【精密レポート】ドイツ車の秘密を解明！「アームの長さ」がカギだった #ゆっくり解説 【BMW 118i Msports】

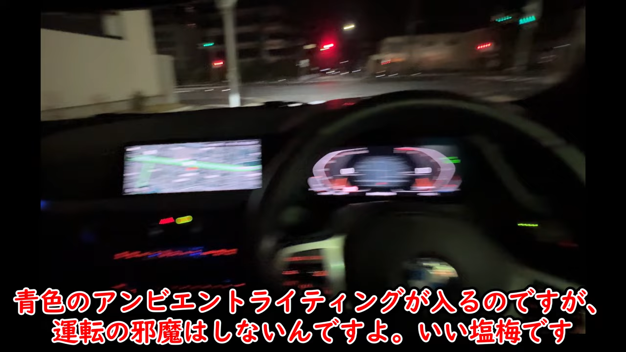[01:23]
いい塩梅です。新型プリウスだとちょっと目障りだったもんな。
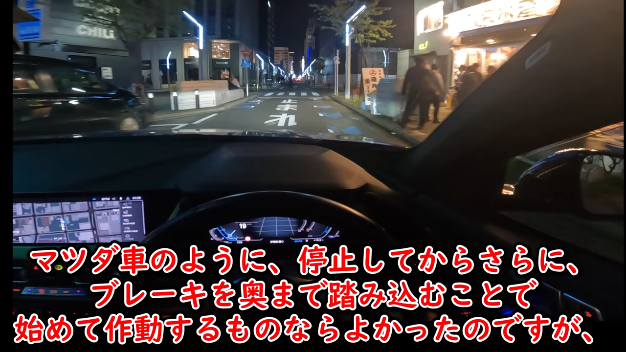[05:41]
松田車のように、停止してからさらに、ブレーキを奥まで踏み込むことで初めて作動するものなら良かったのですが、今の動画のように、止まった瞬間に切れちゃうので非常に使い勝手が悪いです。しかも再始動の瞬間に、むちゃくちゃ大きな振動が来るんですよね。エンジン始動と同時にオフにしたり、社外品のキャンセラーを入れる人の気持ちがわかります。
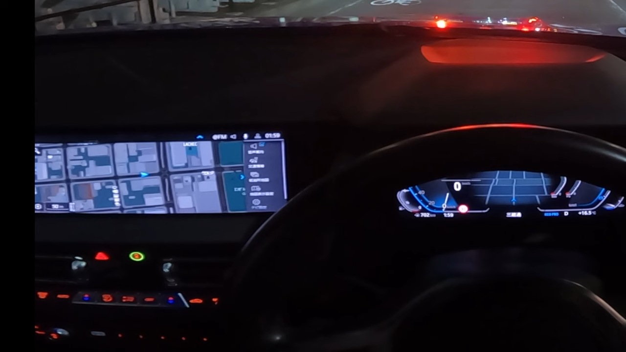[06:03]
カーナビは拡大縮小すると地形などの見え方が変わって、場所を把握しやすいように見えますね。
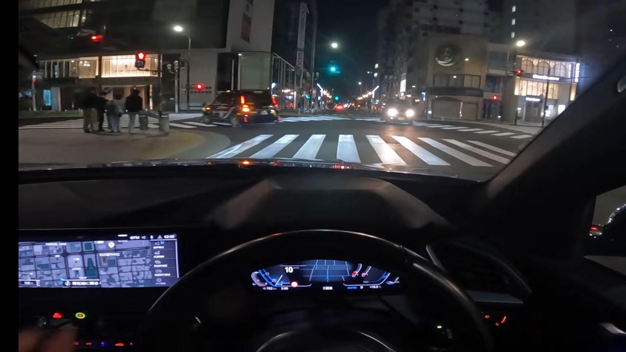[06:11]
都会は相変わらず治安が悪いですね。お猿さんの人権を守るためにも、慎重に走っていきましょう。私の住んでいる岐阜の方にも、お猿さんがよく出没するスポットがあるんですよ。特定の時間帯に行くと、歩行者天国みたいに何十匹も車道でくつろいでるので、同じようなものですね。
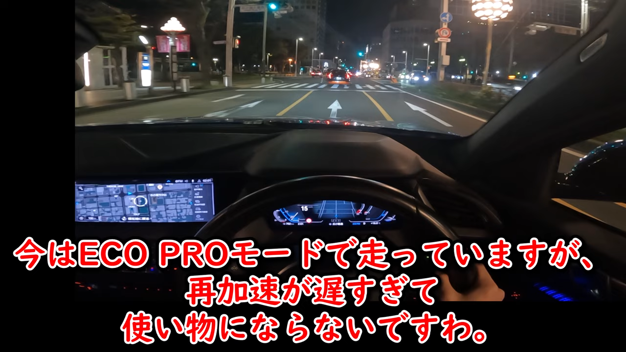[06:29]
今はエコプロモードで走っていますが、再加速が遅すぎて使い物にならないですわ。なんだなんだ、なんか事故ってんな。なぜだ?ここ何キロも3車線の直線が続く、ただの大通りだぞ?黄色信号でリチギに急ブレーキでも踏んじゃって、110キロで流すやつに突っ込まれたんですかね。そこら辺は東京の方がひどいぜ。ストリートレーサーみたいな運転は、ドイツのセダンが圧倒的に多い。市街地でそういうことをするのは神経に欠陥がありますが、今回は車側の秘密がテーマですからね。